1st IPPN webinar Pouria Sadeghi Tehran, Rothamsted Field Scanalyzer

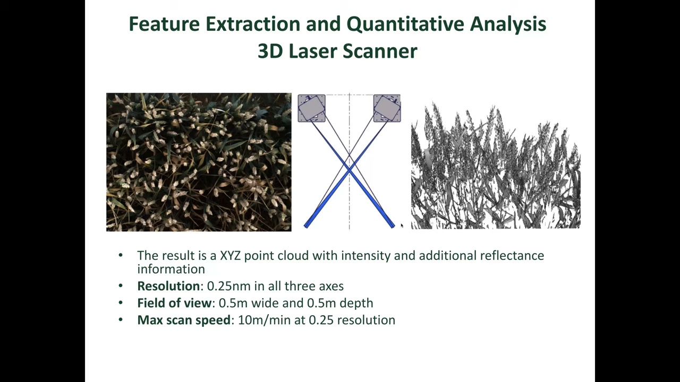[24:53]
which are looking down and they both work separately from each other. They both generate a point cloud and then you merge these point clouds together and you get the 3D model of your canopy. So this is just an example of the 3D model of your canopy you're getting.
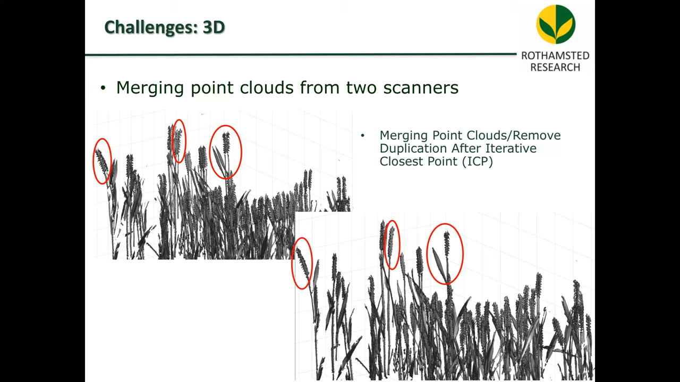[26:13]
So we had to add another processing time and other algorithms known as iterative closest point to remove this duplication before processing the 3D data. So the first application we developed was measuring canopy height. However, it wasn't a trivial task.
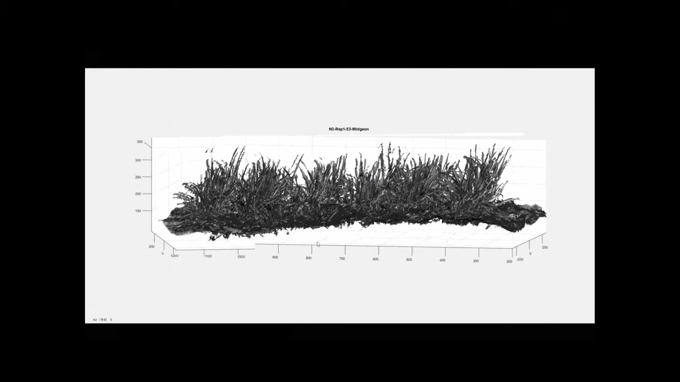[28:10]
I made myself showing you that how we basically monitoring this canopy development and how we get this 3D model of the canopy architectures from beginning to the end to the whole plant life cycle.